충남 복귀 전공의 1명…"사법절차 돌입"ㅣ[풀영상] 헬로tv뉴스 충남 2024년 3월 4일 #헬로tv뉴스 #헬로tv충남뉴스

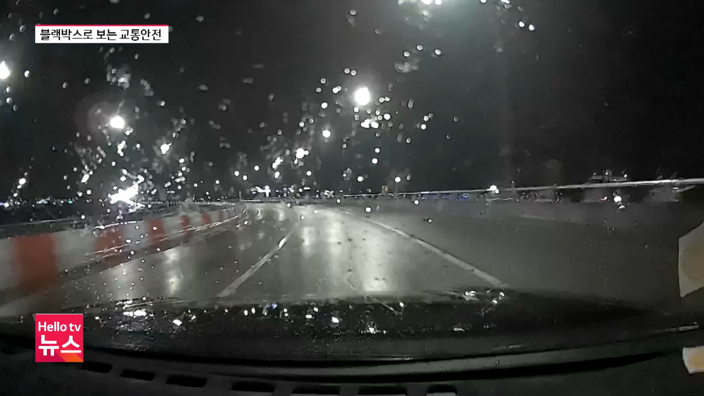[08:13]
지난해 4월 밤시간대 공주의 한 도로에서 일어난 사고입니다. 블랙박스 차량이 2차로를 빠르게 달리고 있는데요. 결국 선행 차량을 추돌하는 사고가 발생합니다. 면허정지에 해당하는 수치인 혈중알코올농도 0.096% 상태에서 운전자를 담았다가 사고를 낸 건데요. 음주운전 교통사고로 전국에서 매년 평균 250여 명이 목숨을 잃고 있습니다.